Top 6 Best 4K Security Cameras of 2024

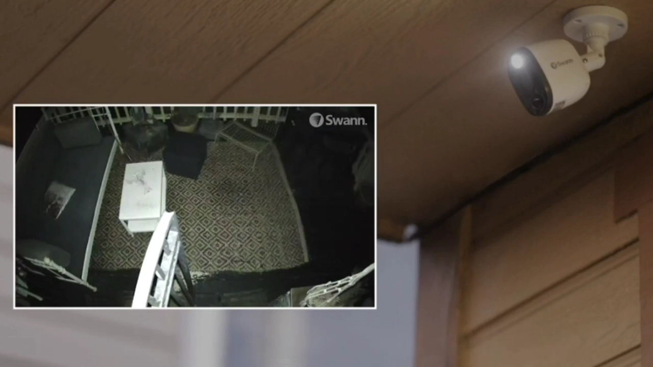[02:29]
have as many smart features however we knew that we could count on swan if we need a no versatile camera
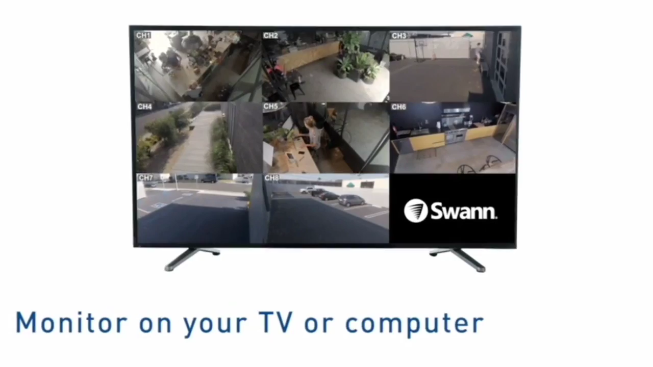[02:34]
system for example we customize our swan system to include a basic 4k camera 4k
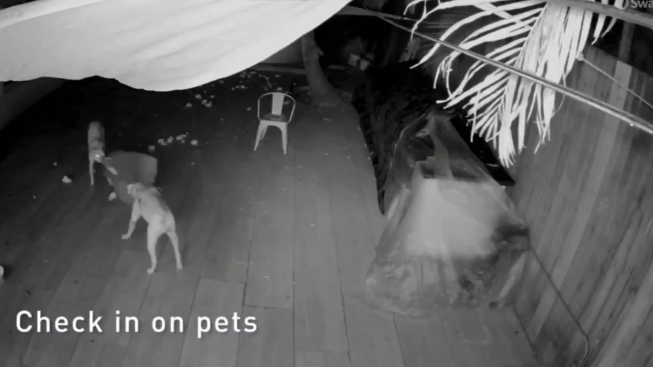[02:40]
camera with a built-in spotlight and a couple of 1080p ht cameras the
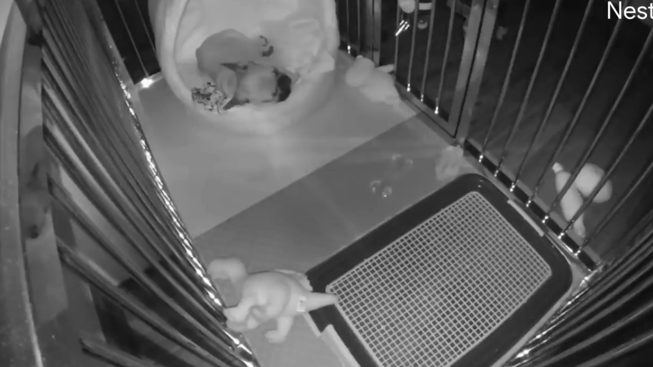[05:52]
plan unlocks facial recognition pet and vehicle detection and activity zones all useful features